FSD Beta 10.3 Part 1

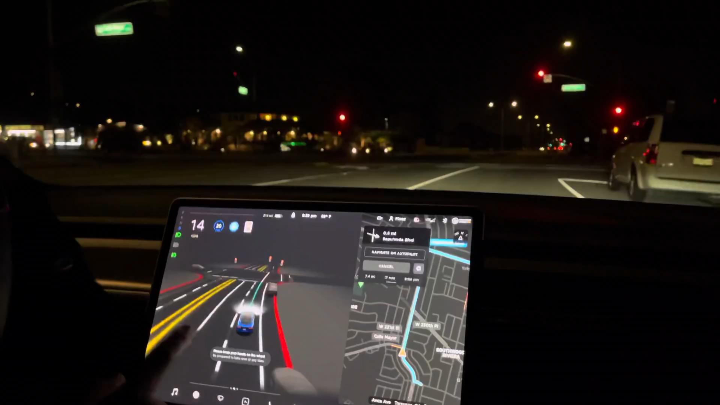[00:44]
If you if you actually have something open then the screen goes like small but if it's not then like it shows literally that car turning right there.